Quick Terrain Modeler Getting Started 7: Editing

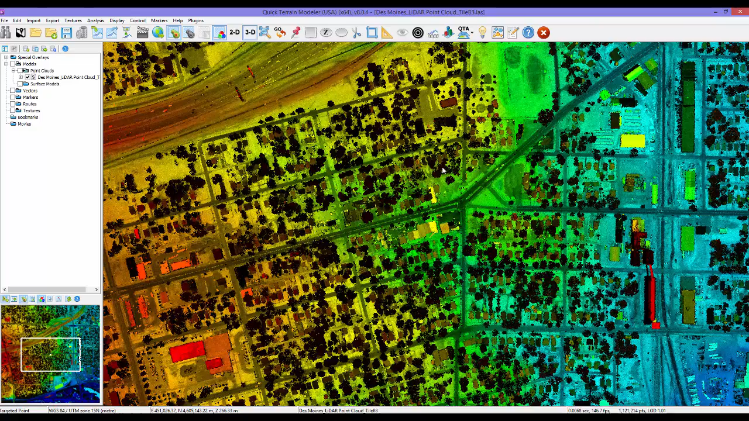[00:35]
Since many editing functions require a selection area, let's look at the three selection areas that are available.
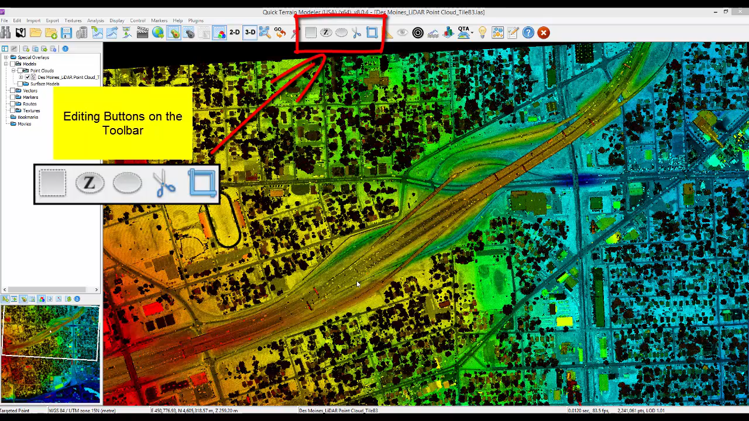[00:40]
The first is a rectangle. Click the Select Box button and a crosshair will appear. Left click to establish the first corner and drag to establish the other corner of the box.
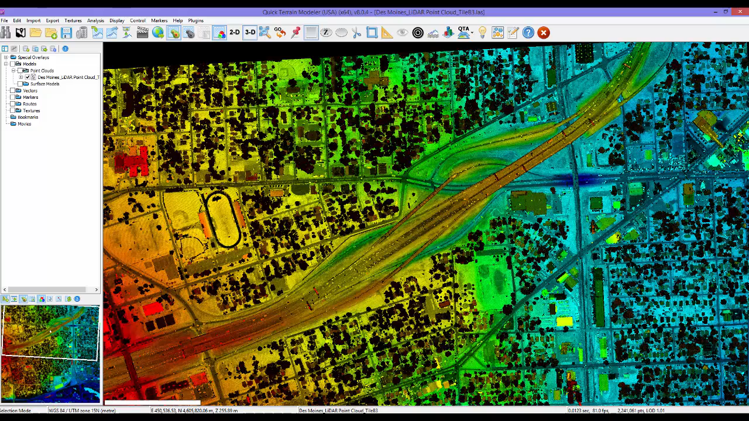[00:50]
Either right click to finalize the box as is, or right click and drag to rotate the box pivoting around the first corner.
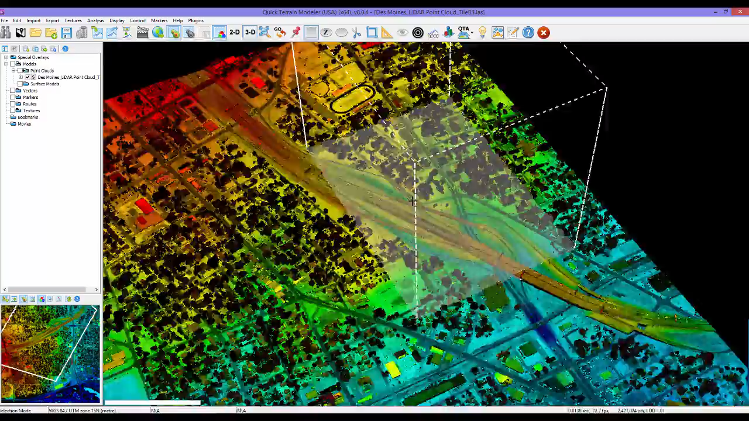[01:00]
Note how the selection rectangle is stuck to the model as the model is rotated. The second is a polygon.
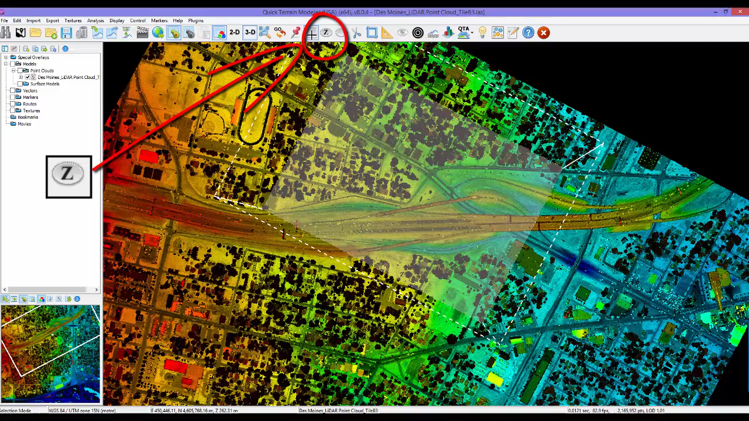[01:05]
Click the Select Polygon Z button and a crosshair will appear. Left click to add vertices.
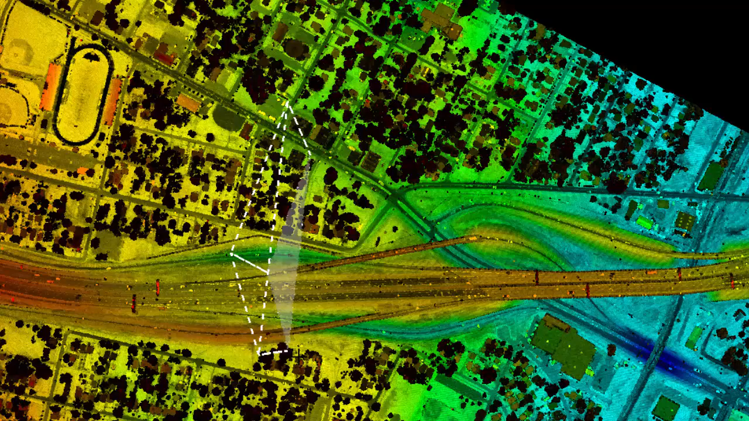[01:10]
Right click to complete the polygon.
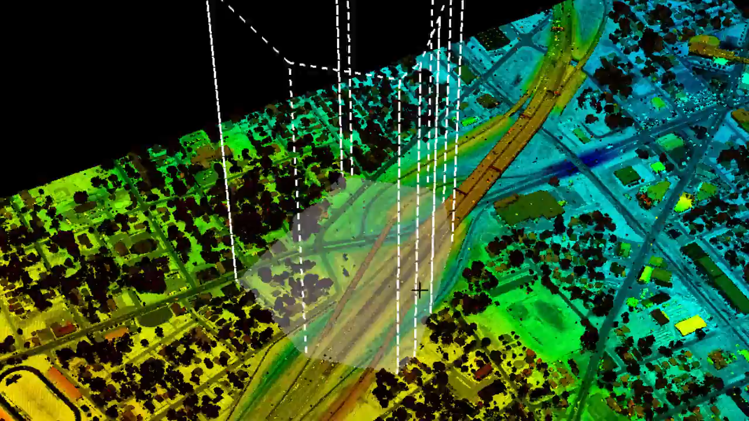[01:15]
Like the selection box, the Z polygon is stuck to the surface of the model straight down the Z axis, thus the name Z Polygon.
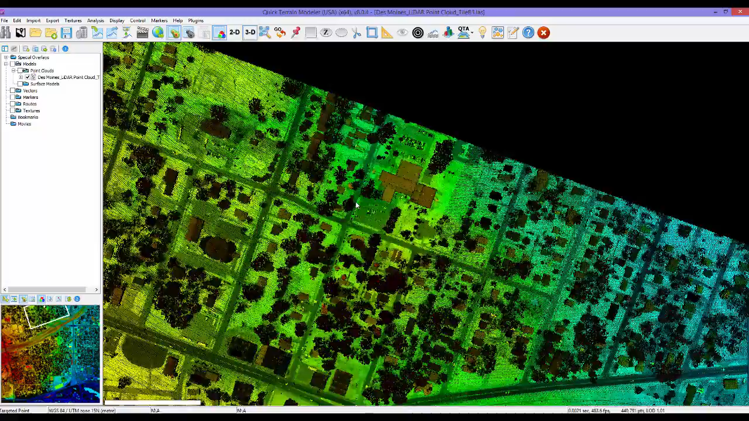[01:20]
The third is the Screen Selection Polygon.
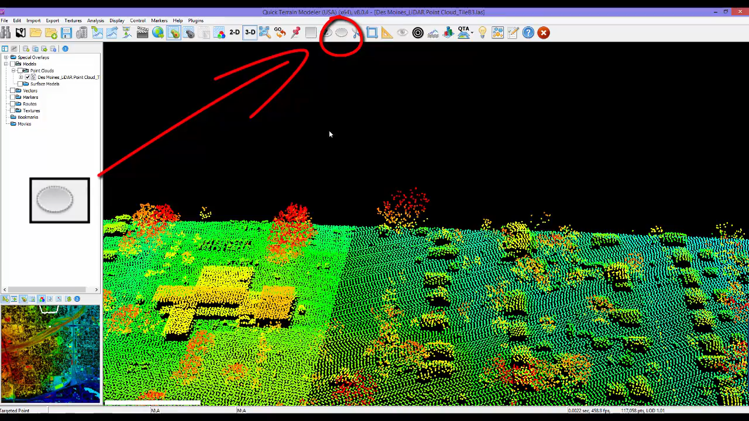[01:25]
Click the Polygon Screen button and it can be placed just like the Z polygon, left clicking to establish vertices, right clicking to end the polygon.
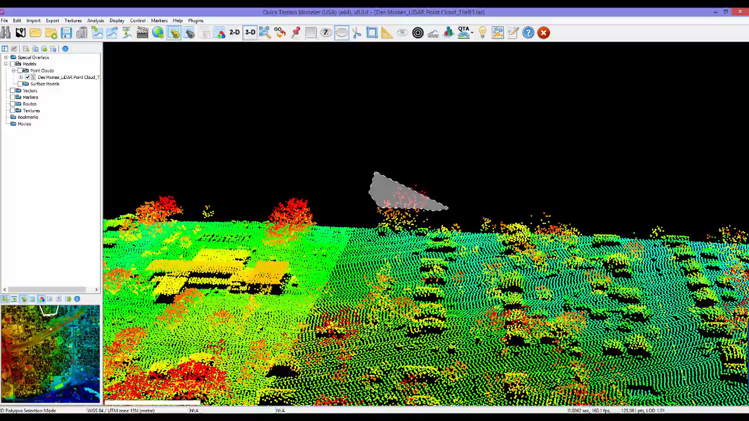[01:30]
But this polygon is stuck to the screen.
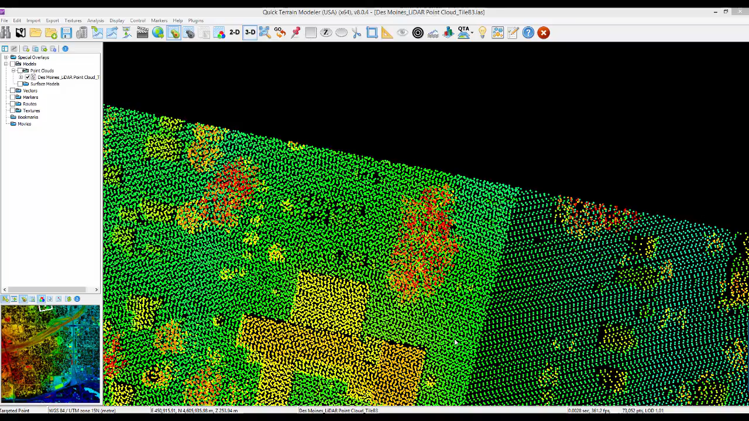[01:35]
As you move the model, the polygon remains stationary.
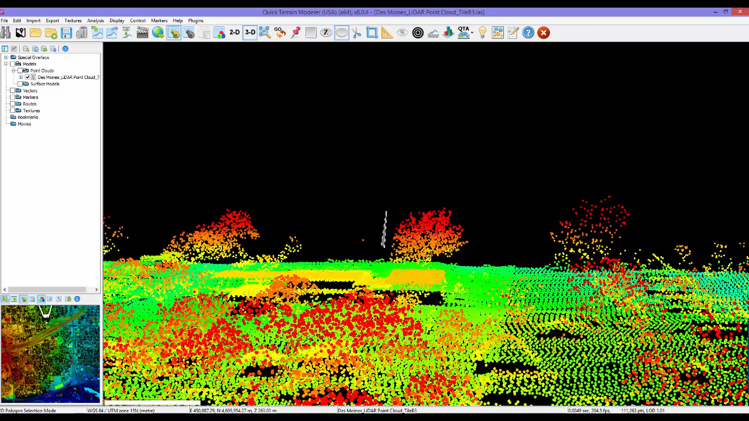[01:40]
This is a specialized selection polygon to assist in cleaning up point clouds where we may just want to cut points or point cloud noise
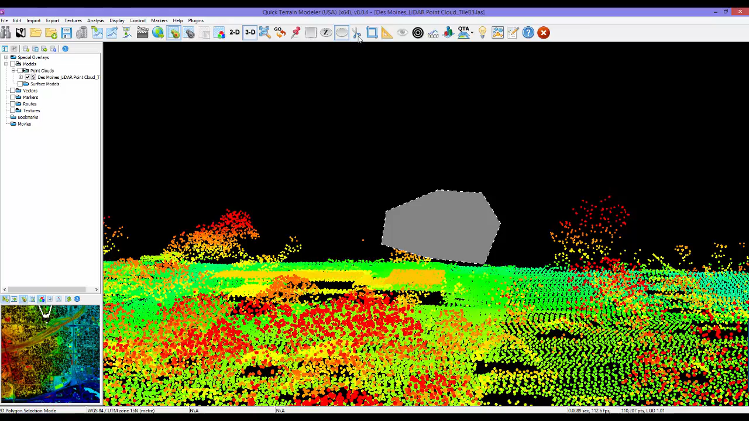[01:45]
off the top of the point cloud without impacting the good points underneath.
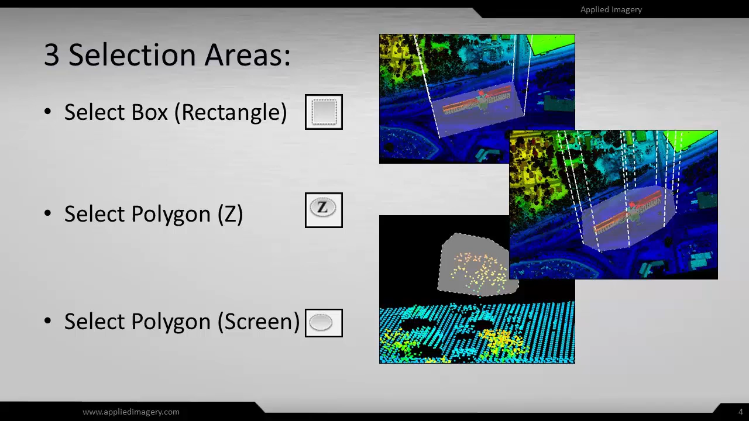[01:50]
So just remember about three selection areas. Select Box Rectangle, Select Polygon Z, and Select Polygon Screen. To act upon any of these selection areas,
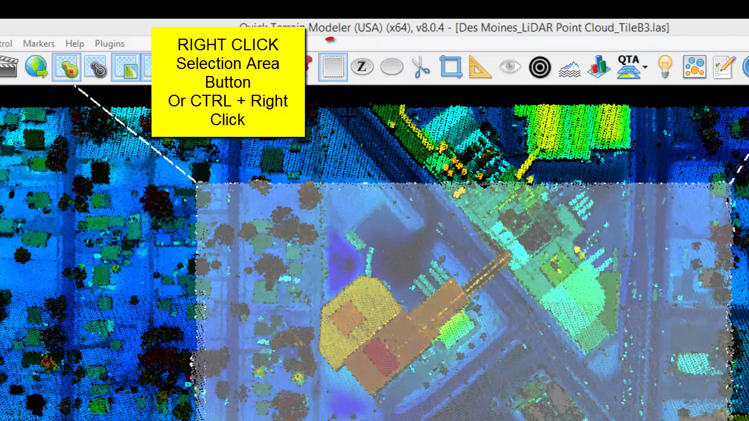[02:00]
either right click on the Selection Area button or Control right click.
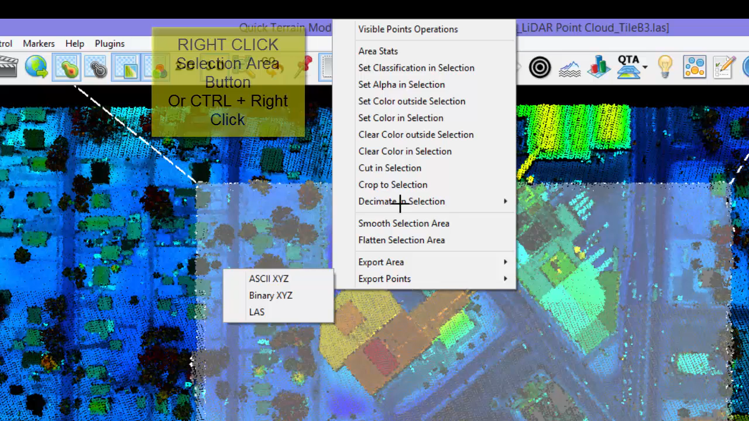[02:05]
You will see a list of possibilities to choose from.
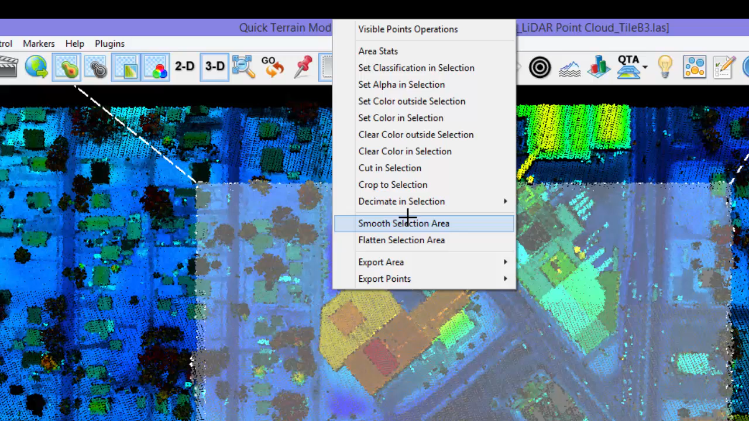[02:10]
Please note that these actions will only apply to the visible points, so it may be useful to hide models that you do not want to be edited.
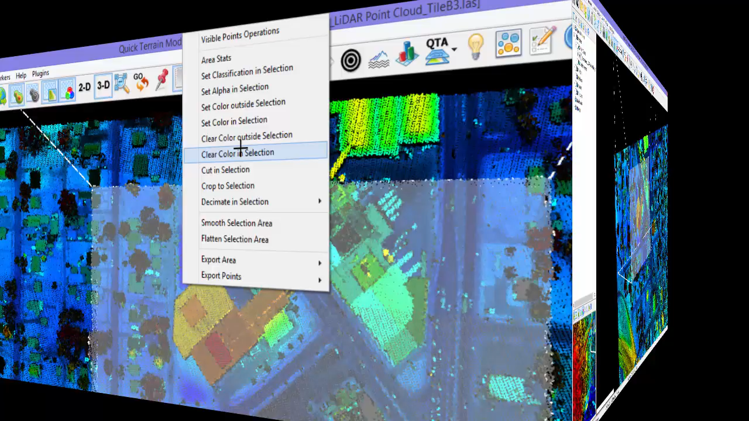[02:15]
Cutting and cropping are two basic functions that apply to both point clouds and surface models.
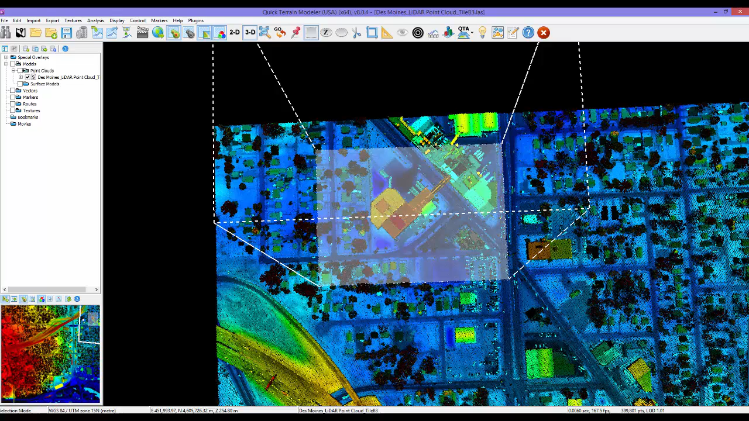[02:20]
Simply establish a selection area and click the Cut or Crop buttons as needed.
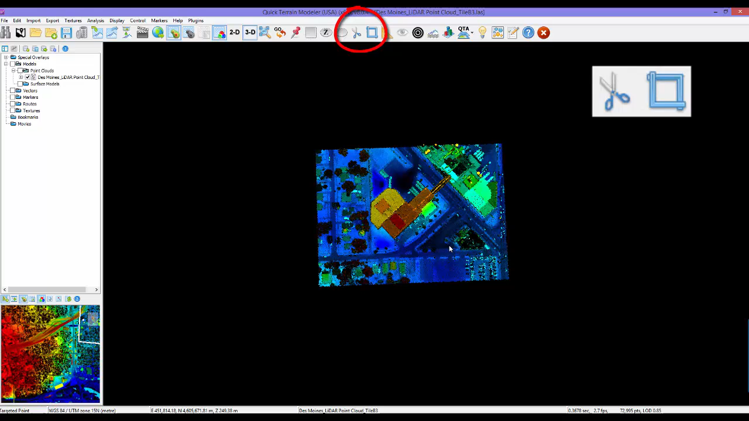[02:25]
Note that there is an Undo function in the Edit menu,
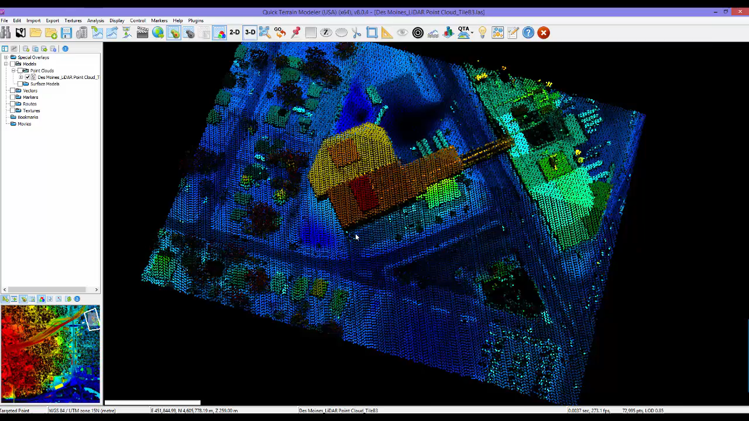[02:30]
but it only applies to the last cut or crop operation.
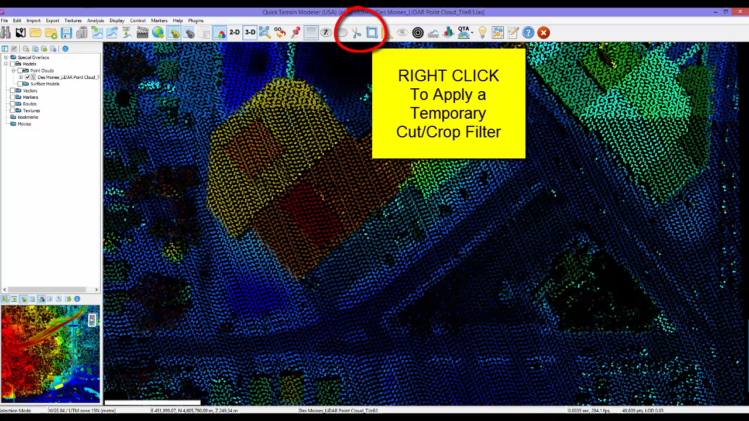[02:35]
Also, right clicking either of these buttons applies a temporary Cut or Crop filter that can be seen in the Layer Tree.
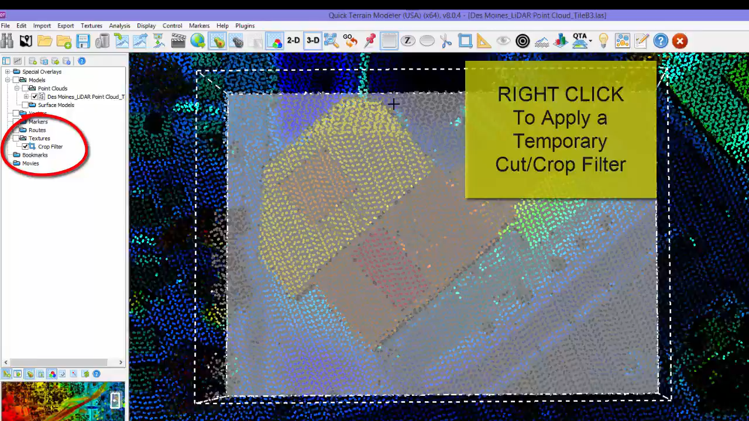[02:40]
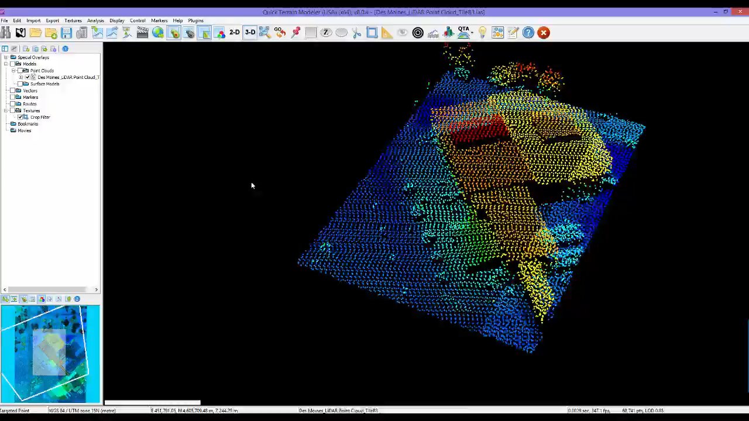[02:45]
Here are a few point cloud specific editing tools.
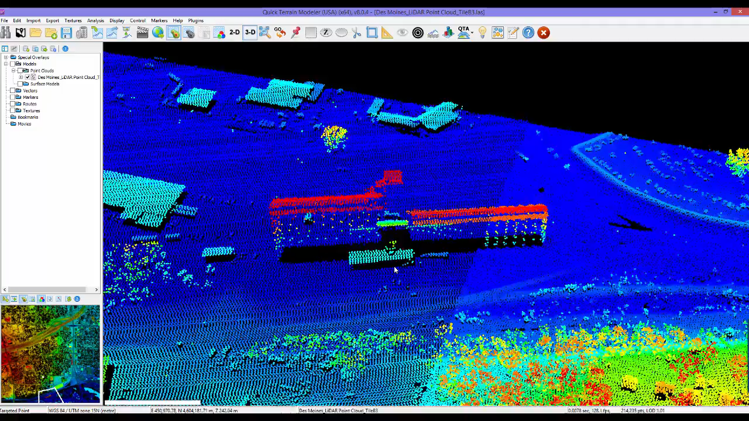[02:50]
Screen Select Cutting uses a selection area to cut unwanted points off the top of a point cloud. It will help to tilt the point cloud on its side, then use the Screen Selection tool to just cut the points off the top.
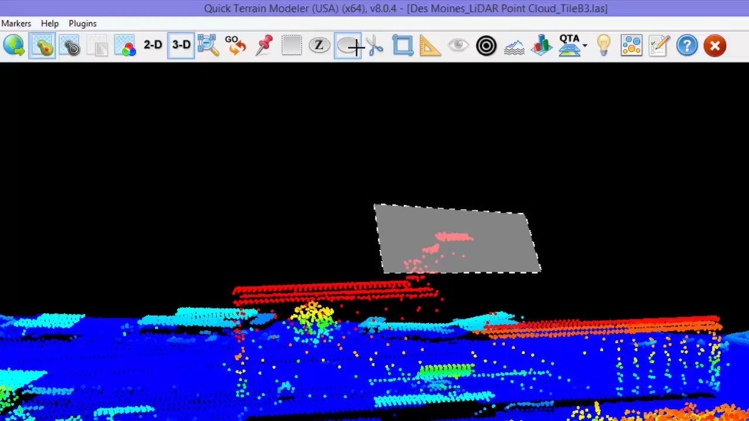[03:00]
The points here are not noise, as this data has been edited already, it's just an illustration.
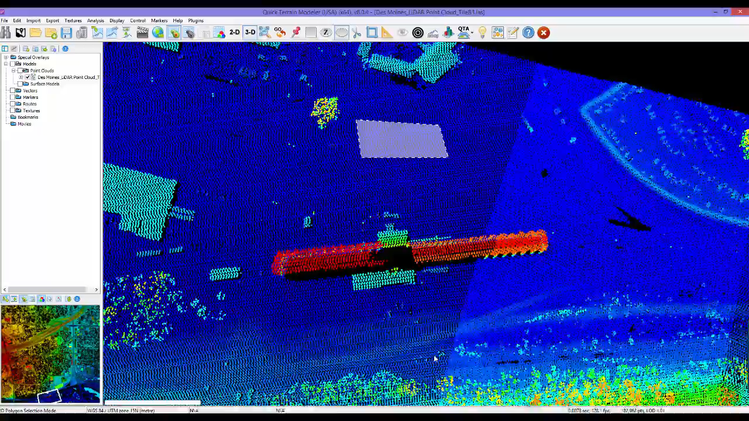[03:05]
Point interrogation, reclassification, and cleanup are tasks that might be performed on a single point.